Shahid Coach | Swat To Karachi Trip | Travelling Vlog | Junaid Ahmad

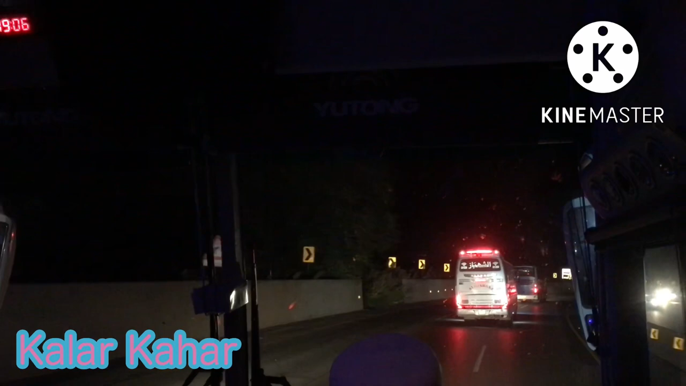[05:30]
په موټر وی هغه زګې د کوم ته چې کلر کهار وی چې د پاکستان د موټر وی د ټولو نه خطرناک ایریا ده چې دلته بسونو ته مختلف ګاډو ته دلته پولیس موټر وی ولاړی او دا تاسو لیدې شئ چې یو ټرک پکې خراب شوی هم دی ځکه چې د ډېرې خطرناکې اتریانې چړایانې دي او په دې کې به بار بار احتیاط
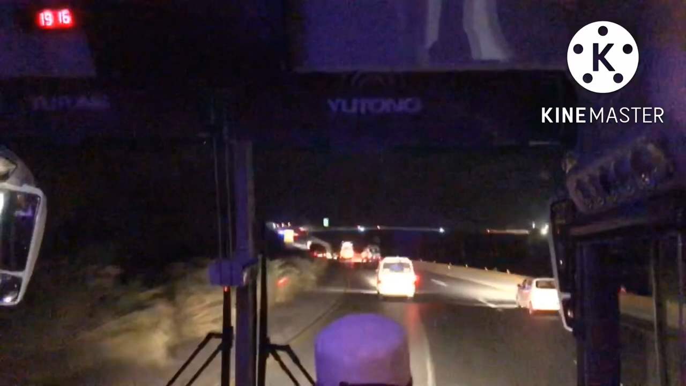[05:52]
دپاره تدابیر ورکې تاسو په دې کې په آرام ځای ځکه چې دا ډېر خطرناک ایریا ده تقریبا دا په 20 کیلومتر باندې مشتمل ده دین علاوه د شاید کوز ډېر یو بهترین سرویس ته دا وایي چې کم ډرایوران دي یا چې دا وایي کم کنډکټر دی په ګاډي کې او خلکو دپاره هغه هر څه صرف کوي په ښه طریقې سره او شاید کوچ یو
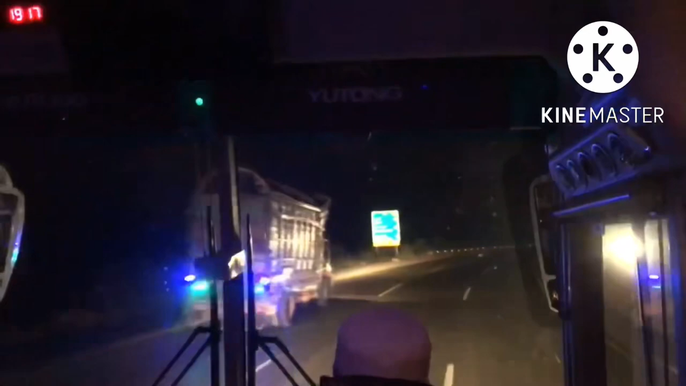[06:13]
بهترین سرویس ته زه چې څومره هم زما ملګري دي څوک هم دا ویډیو ګوري زه هغوی ته به دا خبره کول غواړم چې تاسو په شاید کوچ کې سفر کوئ شاید کوچ یو بهترین سرویس ورکوي او دا دی اوس موږ د فیصل آباد موټر وی ته دننه کیږو د ایم ټو نه راکوشو یعنی د لاهور موټر وی نه راکوشو او اوس د فیصل آباد موټر وی ته خیزو د خیره راځي مخکې د فیصل آباد ټول پلازا به وینو او مخکې به خپل سفر باقي جاری ساتو د فیصل آباد موټر وی یعنی د سوات ایکسپریس وی
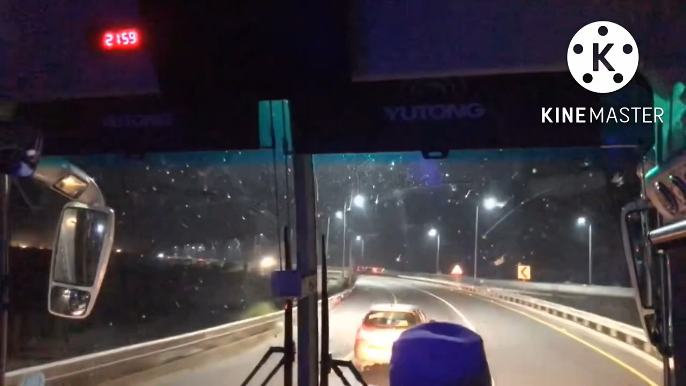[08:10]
ان شاء الله راځي چې مخکې کوشو ملتان ته راځي ما سره اوسې اوس کوزیو د فیصل آباد موټر وی نه ملتان ته کوزیو دا مونږه د ټایم کې د فیصل آباد موټر وی نه لاندې را کوشو ملتان سایت ته دلته چې کوم ټول پلازا ده شمس تبریز ټول پلازا په دې ټول پلازا به مونږه
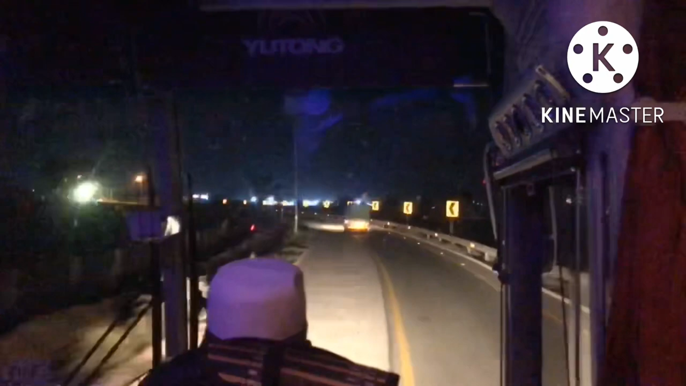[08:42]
اوړو ملتان ته ملتان کې به مونږه د روټۍ ورسره د ماسخوتن سټے کو او دا غي نه پس بیا خپل باقي مخکې سفر جاری ساتو راځي ما سره
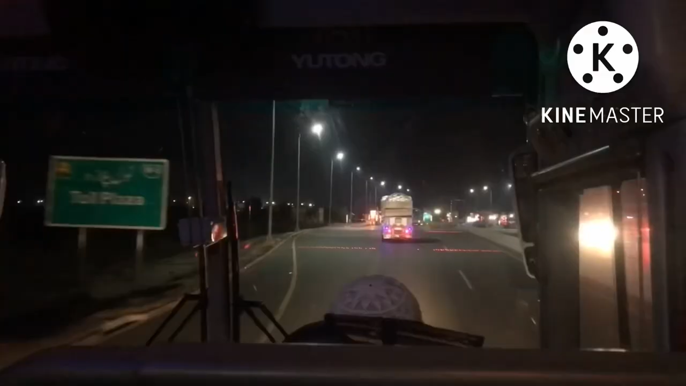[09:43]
اوس ډیر ټایم کې مونږ د ملتان راوختو د ملتان سکر
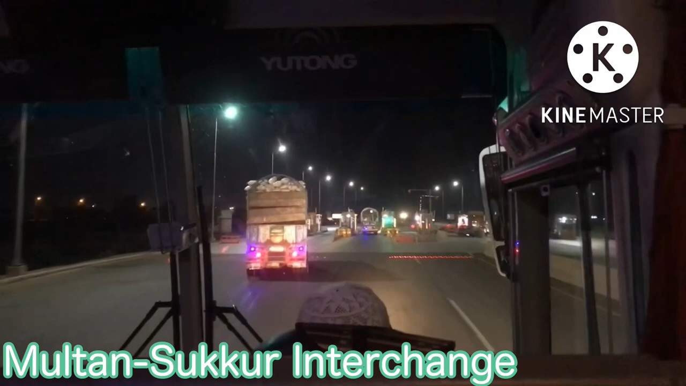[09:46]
موټر وی ته دا د سکر یعنی ملتان موټر وی ټول پلازا ده په دې ټول پلازا
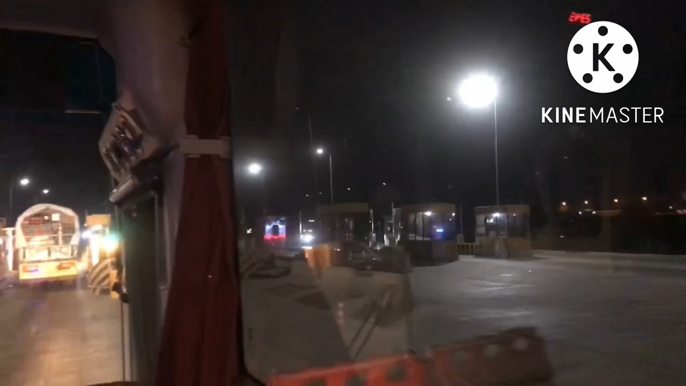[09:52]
به اوس مونږ ان شاء الله د سکر یعنی د صوبه سین علاقه سکر موټر وی ته انټر کیږو او
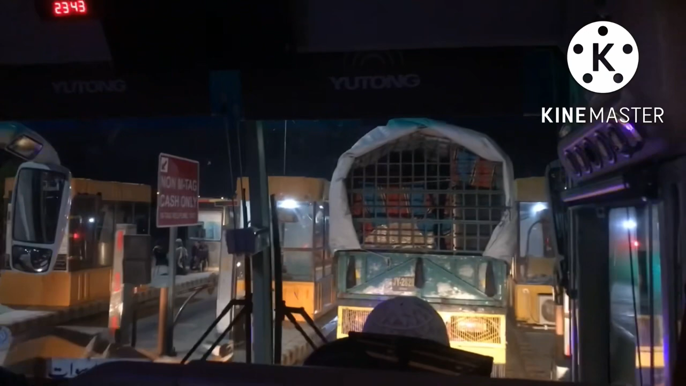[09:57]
تاسو ته خایو چې دا پاکستان د ټولو نه بهترینه موټروی ده.
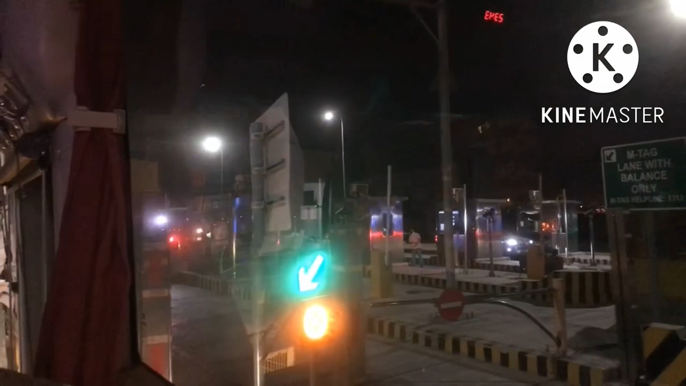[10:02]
دا تاسو لیدلی شئ چې د سکر موټروی ده، یعنی تری لاین روډ ده او بهترینه موټروی ده پاکستان.
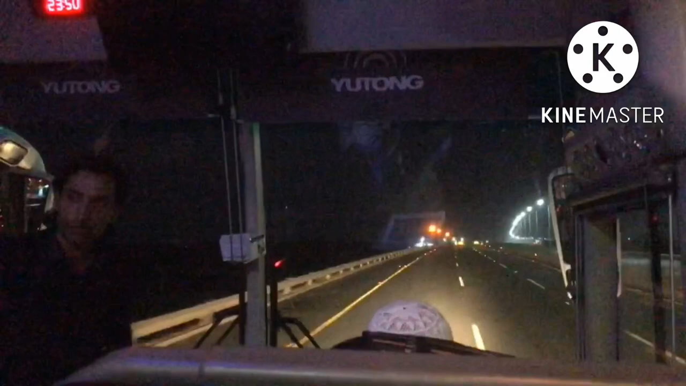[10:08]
بل طرف ته تاسو د لفټ طرف ته یعنی دا بلینکنګ کیږي، دا هم دې دپاره دی چې دې باندې کم انټرچینج دی یا قیام القوام دی، د هغې نه د موټروی نه د کوزیدو دپاره دا بلینکنګ د هغه سایډ دپاره دوی کړی دی. دا زمون سفر جاری دی په سکر موټروی باندې، او دا تاسو لیدلی شئ چې د ګاډي سپیډ ډی ټایم کې 120،
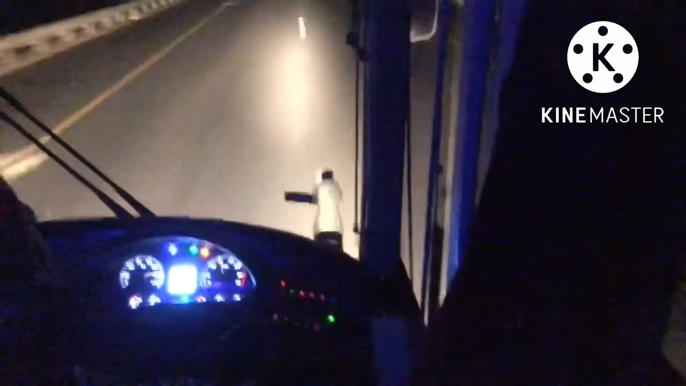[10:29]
یعنی د بس سپیډ په دې ټایم کې 120 دی.
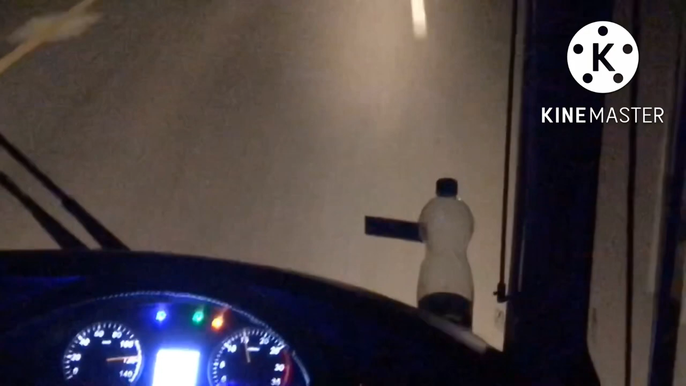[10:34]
او ماشاءالله د شاهد کوچ چې کوم ډرایوران دي یو بهترین ډرایوینګ کوي
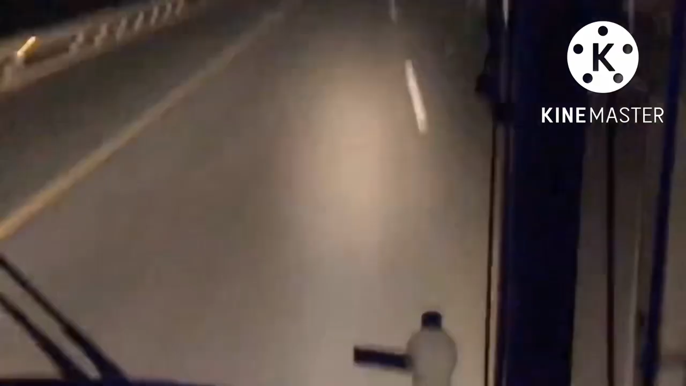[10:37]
او ډیر په اصولو سره خپل هغوی هغه سپیډ مینیج کوي. دا د سکر موټروی هغه زګی دی چې په کم ځای باندې د پاکستان موټروی ختمیږي، یعنی تاسو مخامخ لیدلی شئ دا ریډ ریډ لاین یعنی ریډ بریکرز لګیدلی دي. دا د پاکستان موټروی اینډینګ پوینټ دی. دې نه مخکې بیا د پاکستان موټروی د کراچۍ پورې بیا نه ده جوړه شوې، الانکه په هغې باندې کار روان دی. انشاءالله انقریب ډیر زر به باقی موټروی جوړ شي.
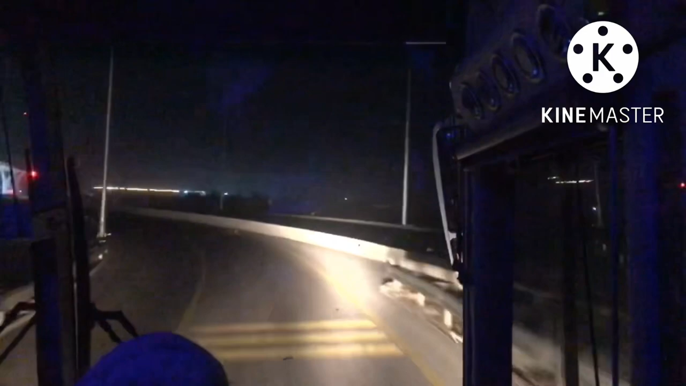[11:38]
او په دې به اوس انشاءالله مونږ ځیږو، او د شپې تقریبا 1:30 or 2 دي. دا د روډ ټول پلازا ده.